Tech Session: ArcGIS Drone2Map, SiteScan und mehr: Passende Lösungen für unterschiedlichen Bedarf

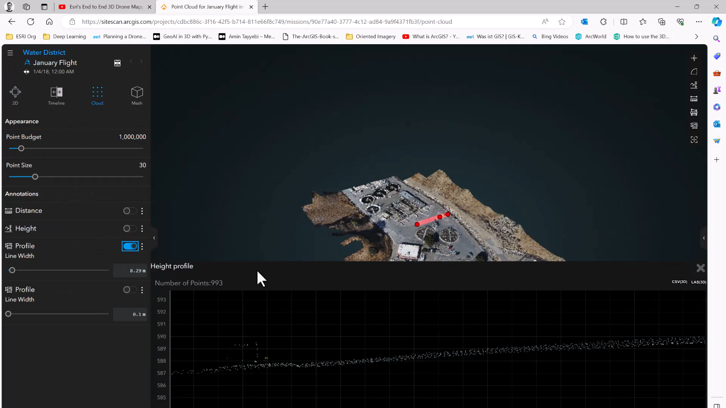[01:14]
Die Analysemöglichkeiten innerhalb der Produkte und wie man dann auch die Ergebnisse in ArcGIS weiter verwenden und analysieren kann und veröffentlichen kann in Apps zum Beispiel.
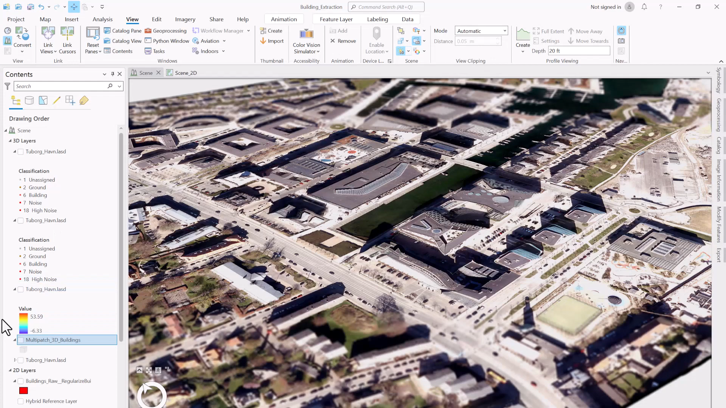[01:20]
Also in ArcGIS Pro weiter analysieren oder ArcGIS Online, ArcGIS Enterprise.
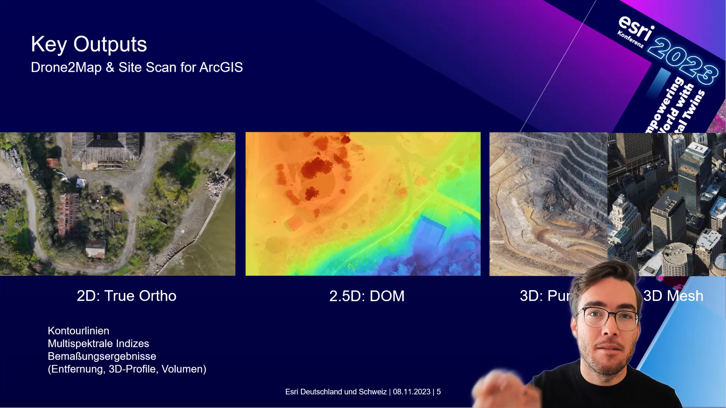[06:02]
Zusätzlich können noch in den unterschiedlichen Produkten, kann man auch noch visualisieren, zum Beispiel Konturlinien, multispektrale Indizes können abgeleitet werden. Bemaßungsergebnisse in beiden, man kann messen in beiden und auch die Messung speichern und veröffentlichen, also auch zugänglich machen in ArcGIS Online oder Enterprise. Und das ist für beide Produkte Drone-to-Map und Sidescan der Fall.
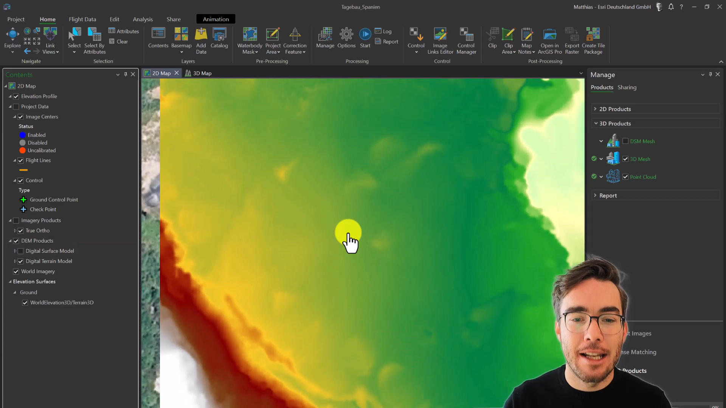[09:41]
und hier das Oberflächenmodell. Genau, das Geländemodell ist ohne die Elemente, die auf dem Gelände stehen.
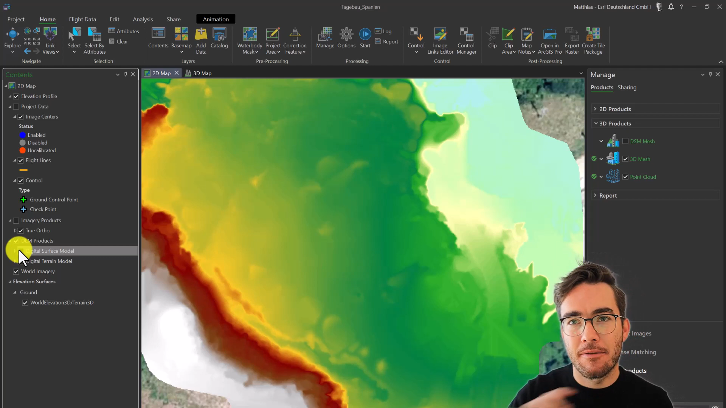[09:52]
Also ohne Bäume, Gebäude idealerweise. Aber hier will ich auch schon mal was zeigen, die Bearbeitungsfunktion, die wir hier haben, über Edit.
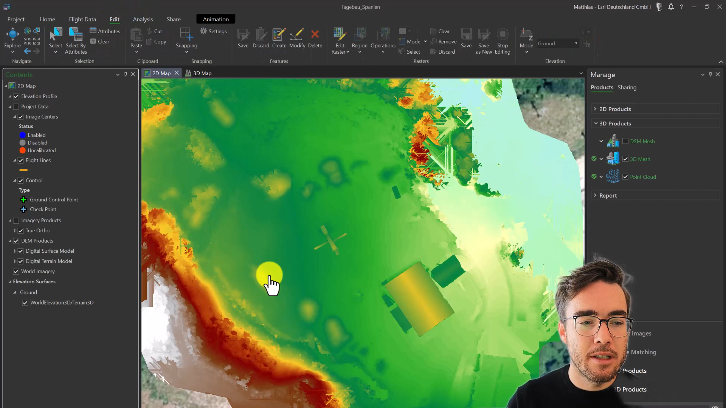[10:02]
Und ich möchte nicht das digitale Surface-Modell anschauen, sondern eigentlich das digitale Terrain. Und man sieht hier schon bei den Schutthügeln hier, dass hier das Terrain ein bisschen nicht optimal abgeleitet wurde.
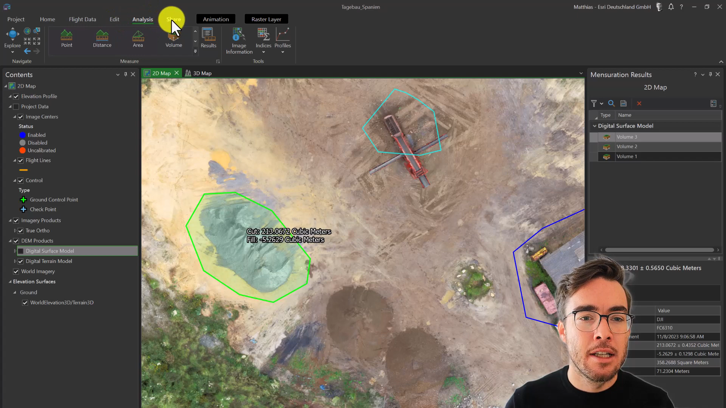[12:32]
Genau, hier sieht man das Mesh.
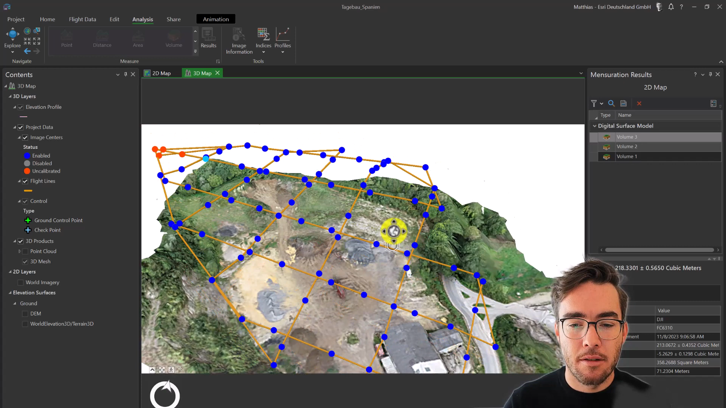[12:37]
Genau, hier wollte ich noch zeigen, Share. Man kann hier Feature-Layer wie aus ArcGIS Pro nach ArcGIS Online veröffentlichen oder Enterprise.
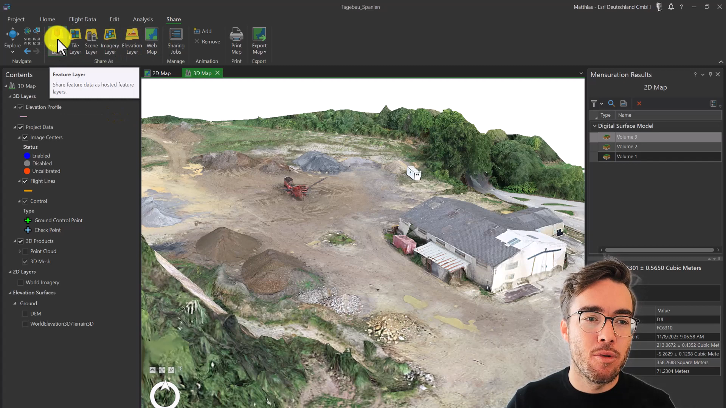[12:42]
Die ganze Web-Map, ein Scene-Layer und so weiter. Und man hat natürlich hier auch eine Punktwolke. Last but not least, was ich super toll finde hier, ist diese Verknüpfung hier, Open ArcGIS Pro, Open Project. Und dann hat man alles in ArcGIS Pro und kann dann gleich tiefergreifende Analysen fahren,
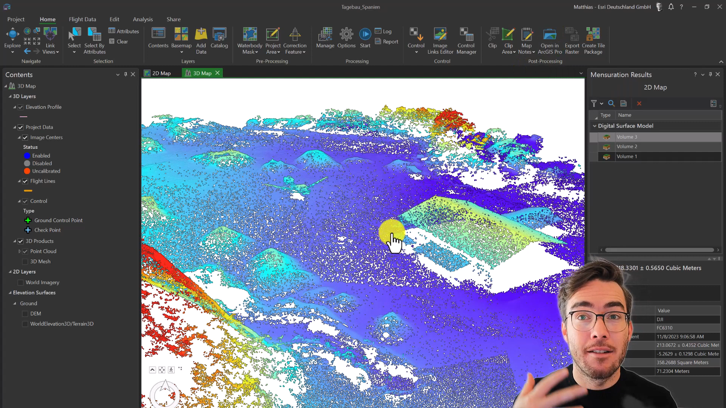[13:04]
wie zum Beispiel Deep Learning Modelle laufen lassen oder
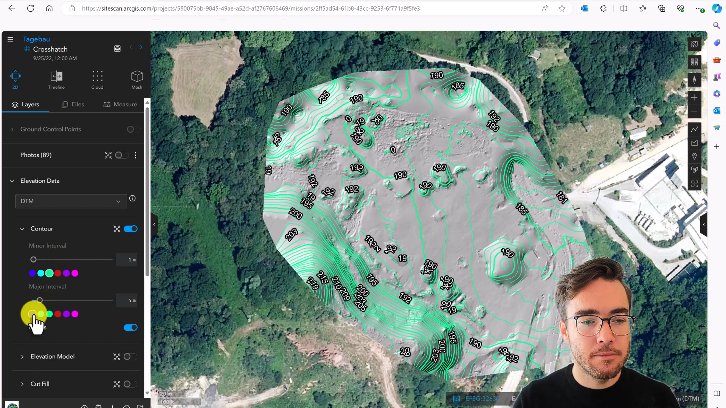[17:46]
Das sieht aus. Das war jetzt für das Terrain Model.
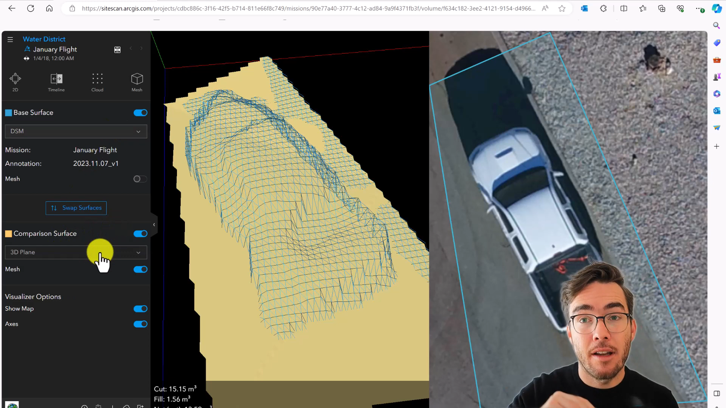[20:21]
einer anderen Mission, die man geflogen ist, um dann Ausgrabungen oder sowas zu dokumentieren, wie viel Volumen entnommen wurde oder ob sich die Schutthügel jetzt in einem Bergbau zum Beispiel, ob sich das verändert hat über die Zeit.
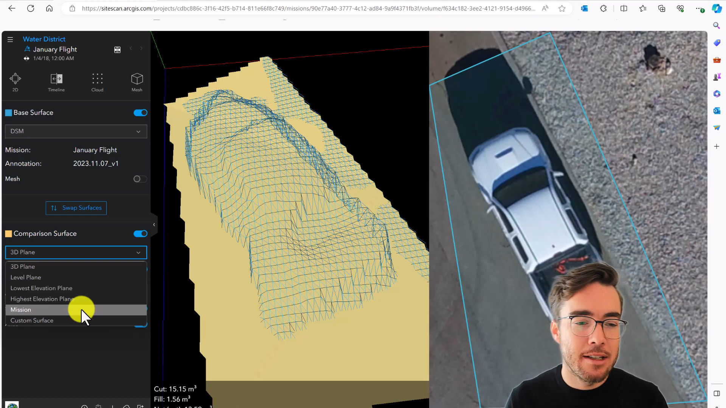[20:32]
Das ist hier alles interaktiv möglich. Man kann mir die Punktwolke anschauen. Man kann sich hier noch Profile anzeigen lassen. Genau.
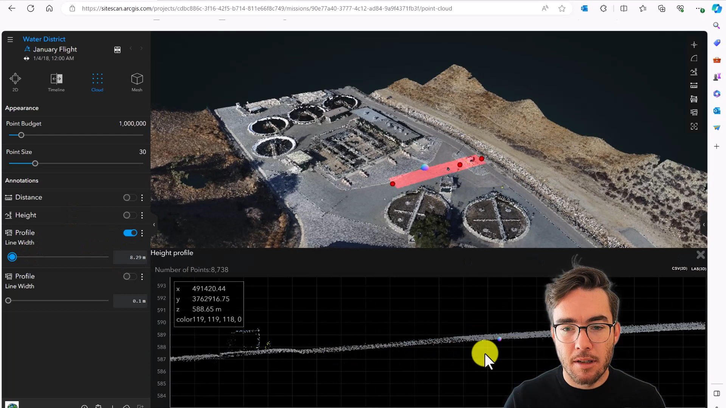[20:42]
Man sieht dann hier, wo man sich befindet. Man kann auch die Höhe messen. Da gibt es hier die Messtools hier rechts oben in der Ecke.